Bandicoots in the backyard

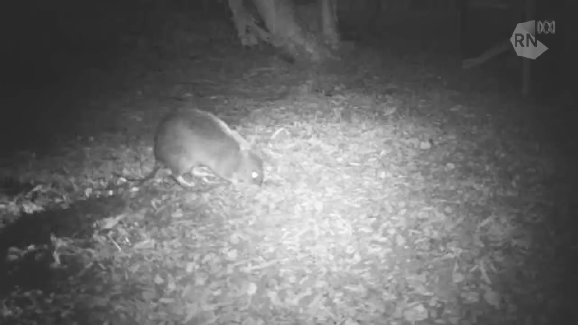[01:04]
They'll stick their snout right in and dig to get these invertebrates. They've done it all over this patch of grass.